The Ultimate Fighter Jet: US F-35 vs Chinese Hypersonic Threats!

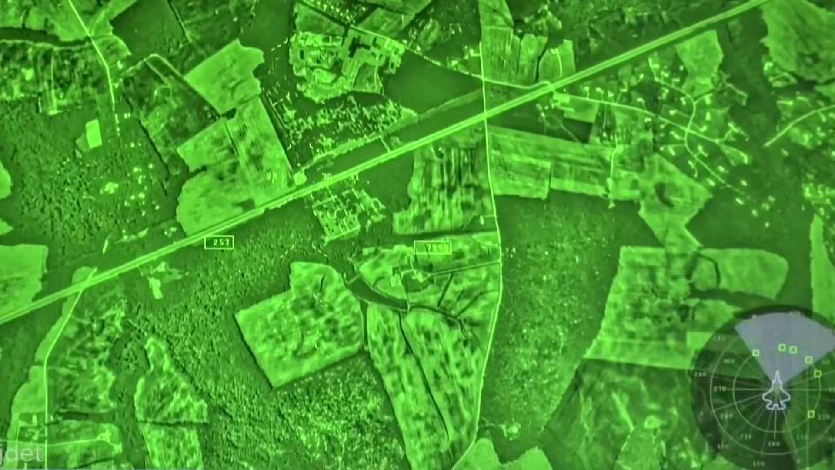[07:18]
even at night all this information is fused into a single clear display
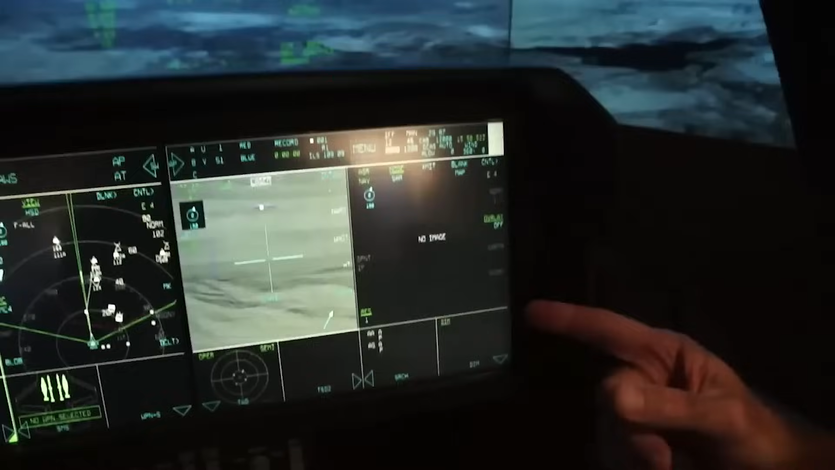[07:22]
for the pilot giving them unmatched situational awareness
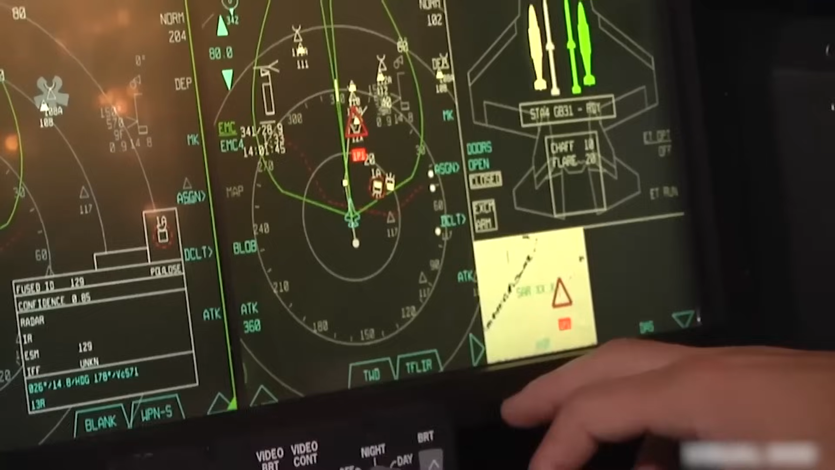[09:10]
data to weapon systems and alerts pilots
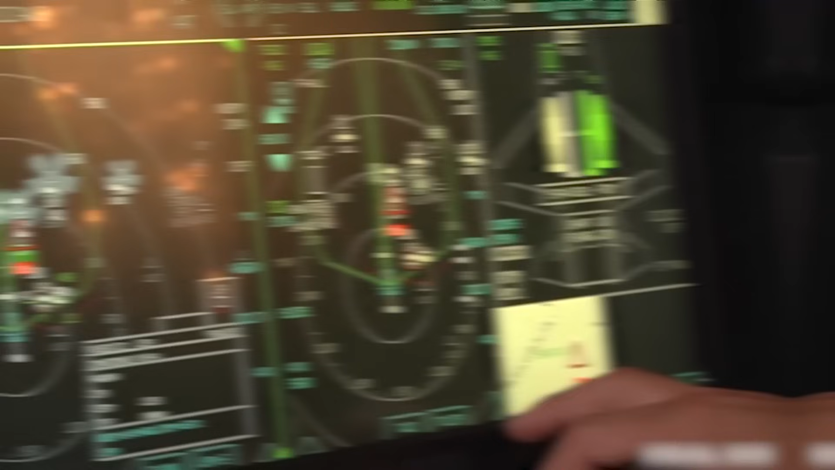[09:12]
can customize the layout to fit their needs making
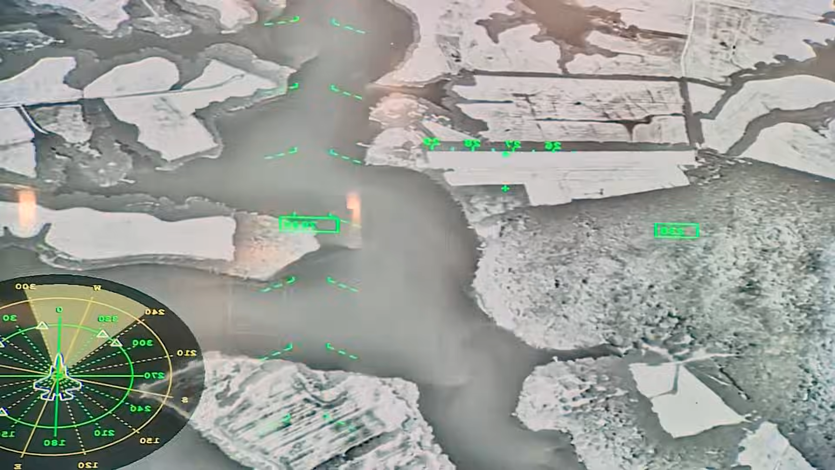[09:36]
onto the pilot's visor so they can see critical data no matter where they're looking it even integrates infrared and night vision allowing